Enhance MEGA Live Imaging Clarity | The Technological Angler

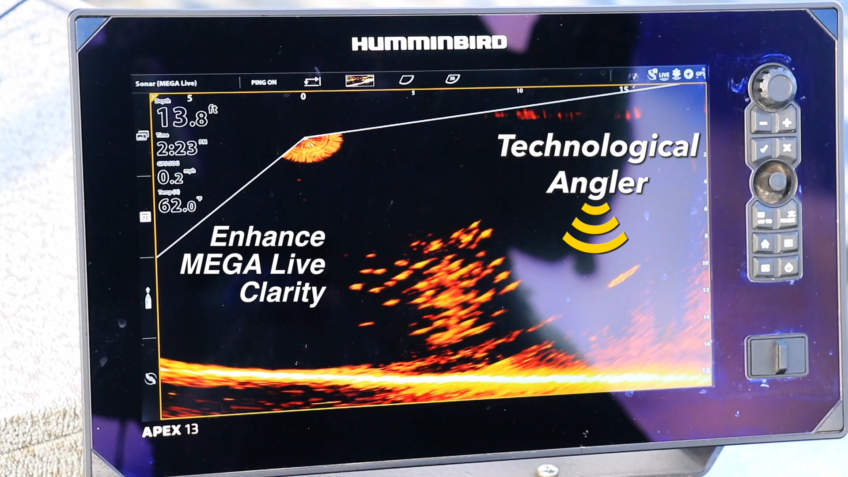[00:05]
On screen: depth 13.8 ft
Humminbird's Megalive Imaging is one of the most powerful tools available for finding and for catching fish.
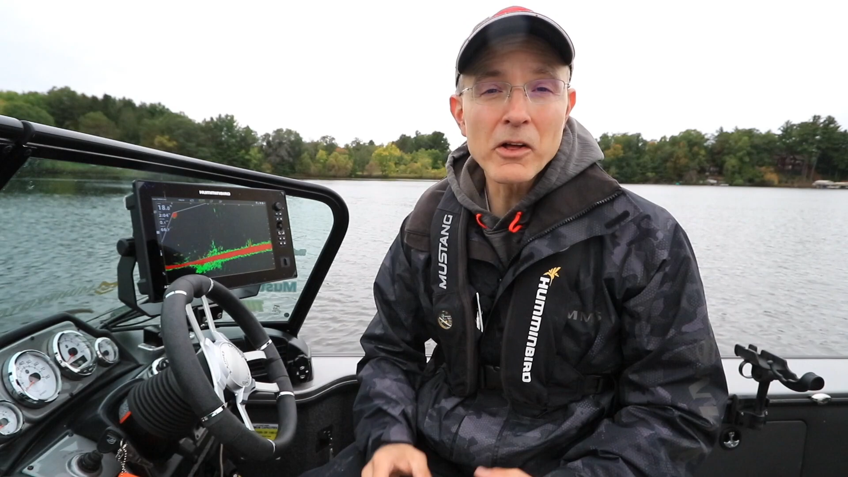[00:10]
Here are some quick tips that will help you increase the clarity of your Megalive Imaging display.
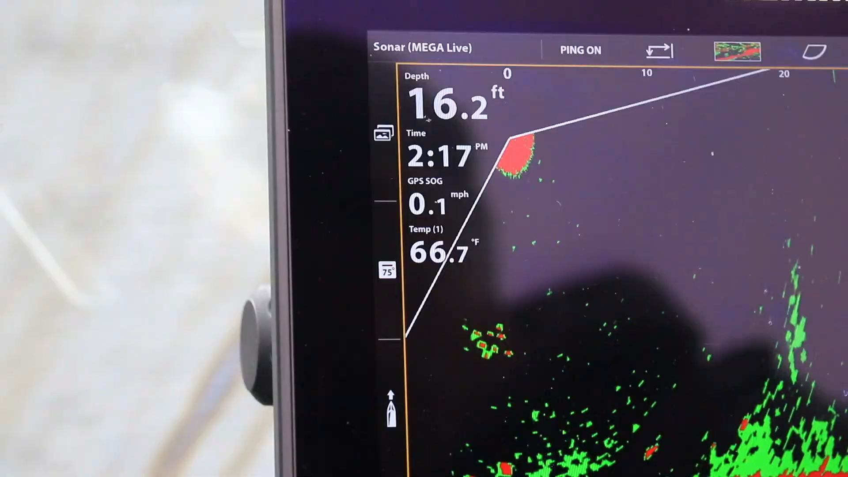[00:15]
On screen: depth 16.2 ft, water 66.7°F, speed 0.1 mph
The two most important adjustments you can make to your Megalive Imaging view
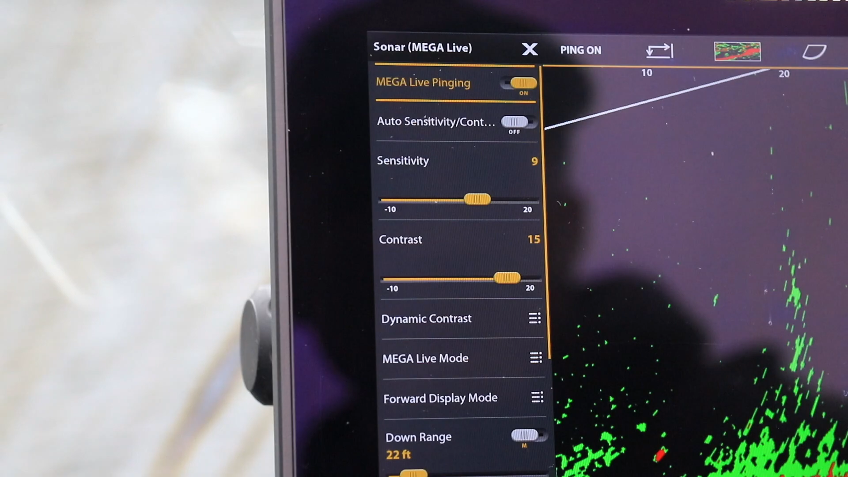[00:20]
to increase its clarity are to sensitivity and contrast.
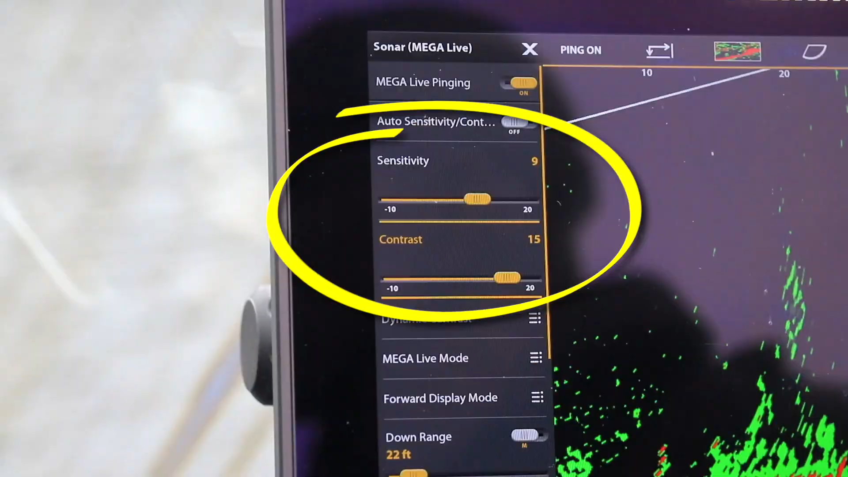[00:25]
The most useful sensitivity settings over a broad range of water conditions fall between 8 and 12.
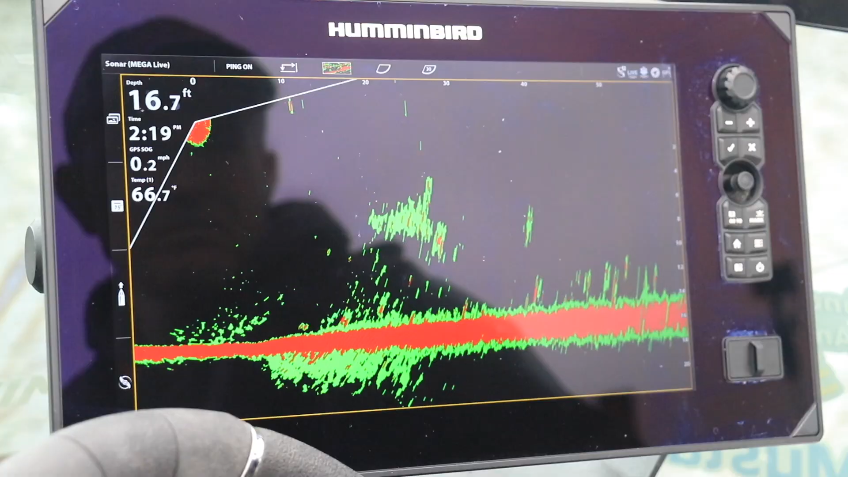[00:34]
On screen: depth 16.7 ft, speed 0.2 mph
As with other techniques, if you increase Megalive Imaging sensitivity,
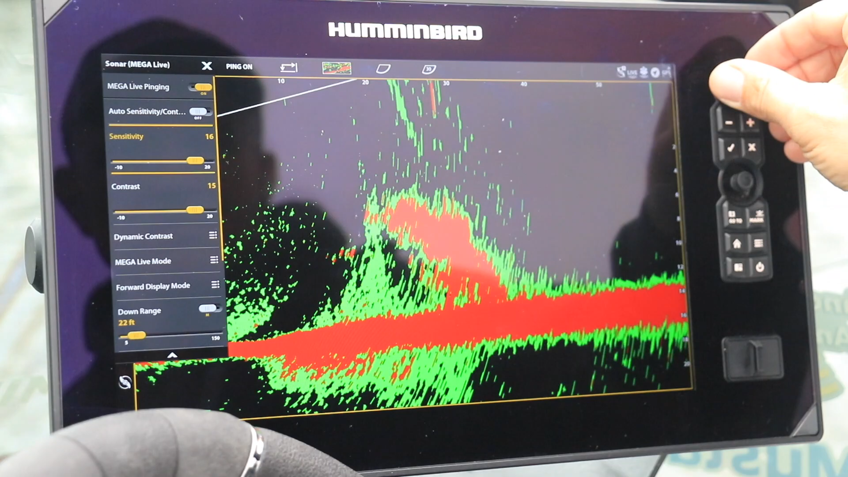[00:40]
you'll tend to see more weak returns as well as more noise. If you decrease Megalive Imaging sensitivity, you'll start to lose some of that noise,
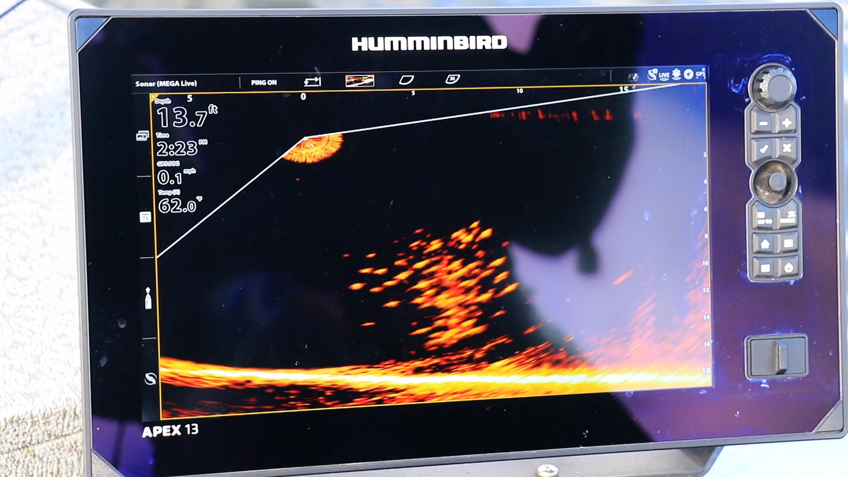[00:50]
On screen: depth 13.7 ft
but you'll also run the risk of losing small but important sonar returns, like bait fish or your lure.
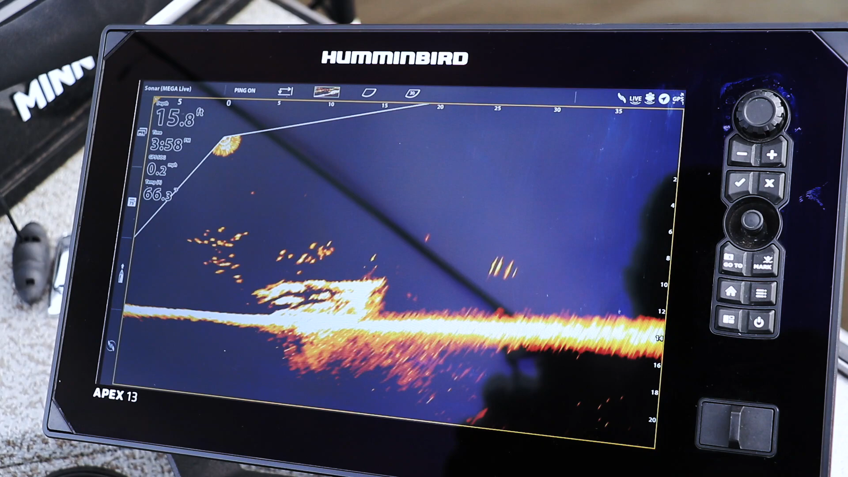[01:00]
On screen: depth 15.8 ft
For those reasons, try to keep your Megalive Imaging sensitivity somewhere in that 8 to 12 range. Adjusting Megalive Imaging contrast is an excellent way to enhance clarity. Sensitivity.
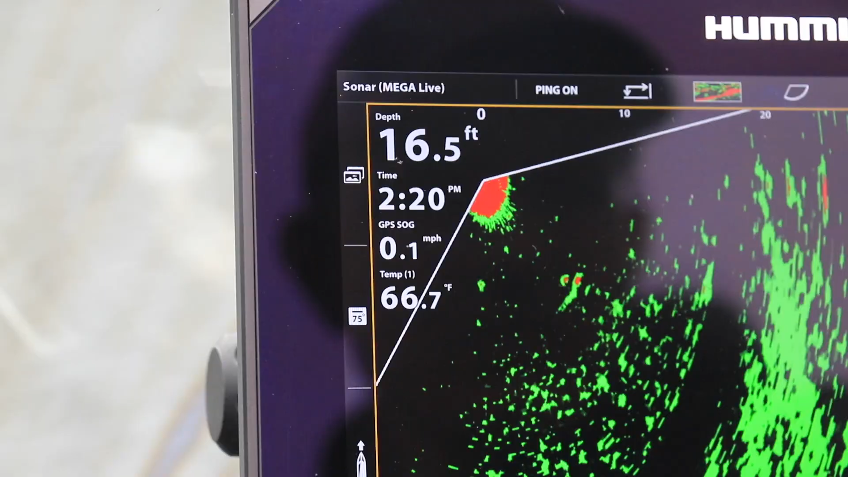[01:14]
On screen: depth 16.5 ft, water 66.7°F, speed 0.1 mph
Starting from a setting of 10, increase your Megalive Imaging contrast to quickly eliminate noise.
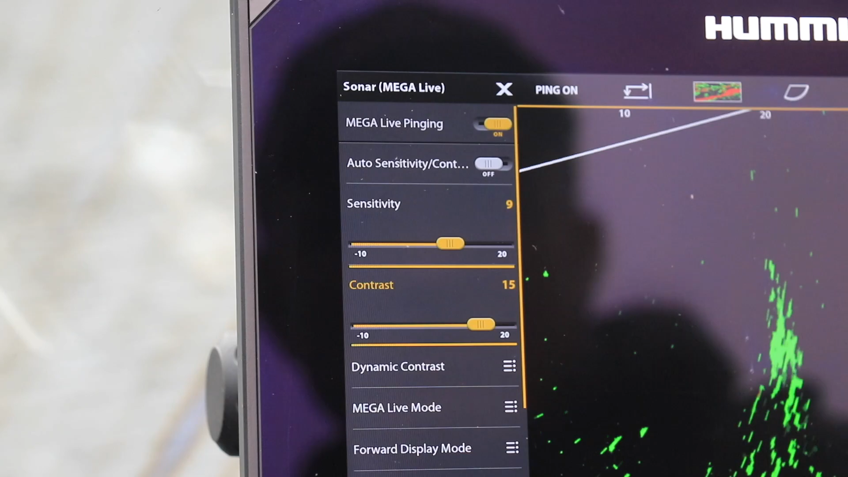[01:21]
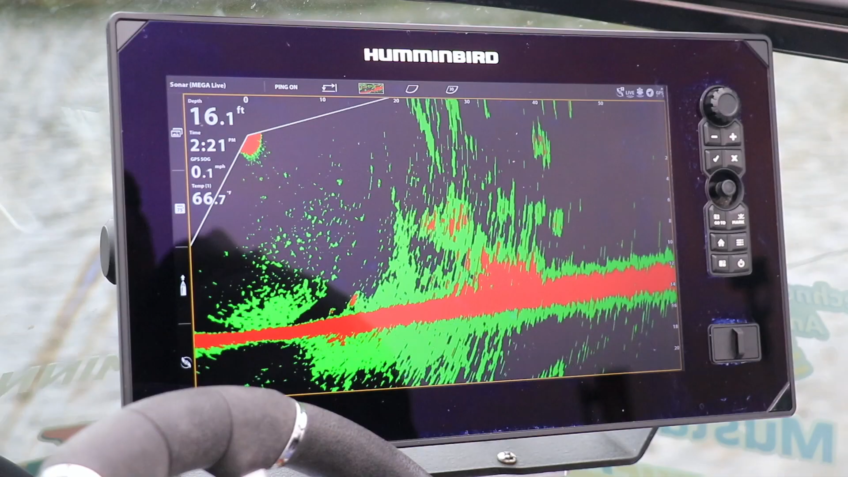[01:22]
On screen: depth 16.1 ft, speed 0.1 mph
It's very common to use a contrast setting somewhere between 10 and 15 to achieve a clean Megalive Imaging view.
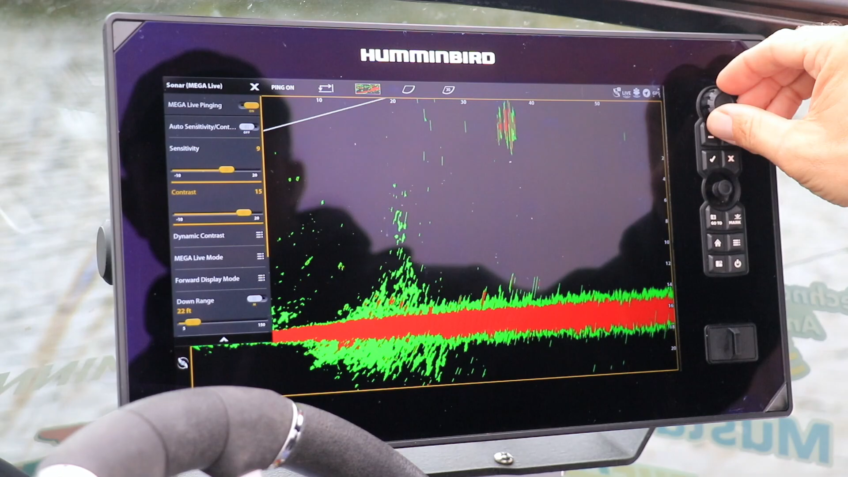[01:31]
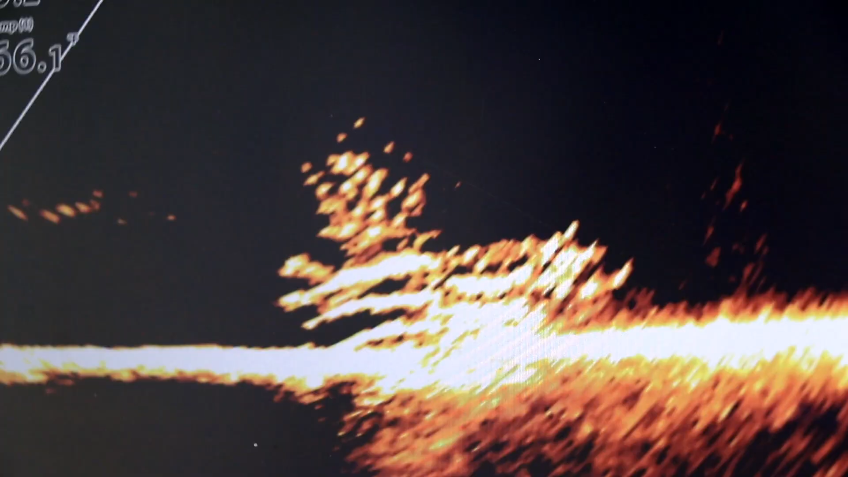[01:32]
Sensitivity and especially contrast are two powerful ways to enhance the clarity of Humminbird's Megalive Imaging.
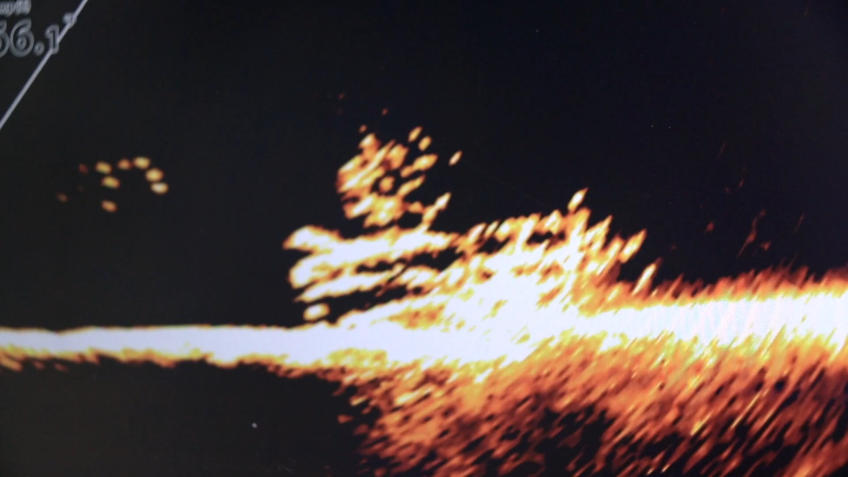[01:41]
Don't be afraid to adjust these settings to clean up your display.
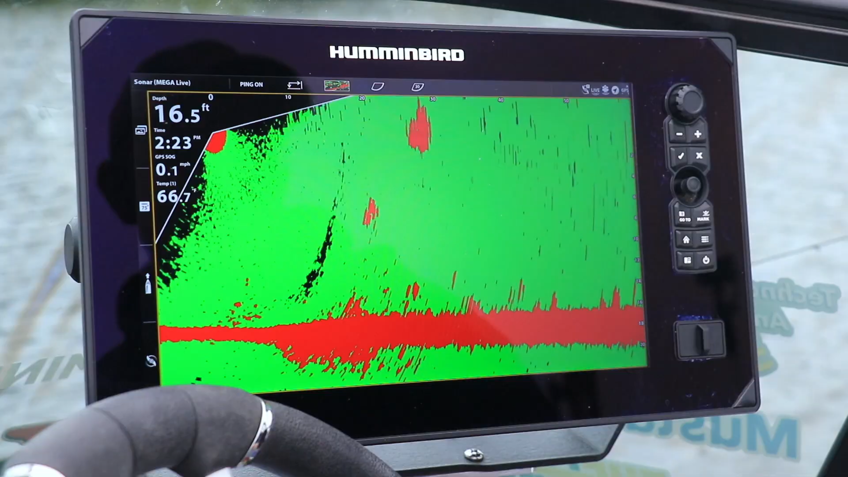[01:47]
On screen: depth 16.5 ft
If things ever get completely out of whack,
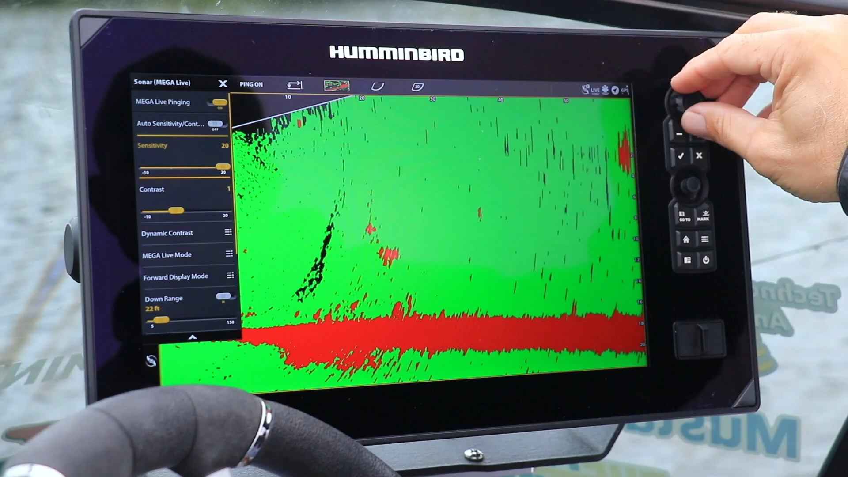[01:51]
return to sensitivity and contrast settings of 10 and restart the adjustment process.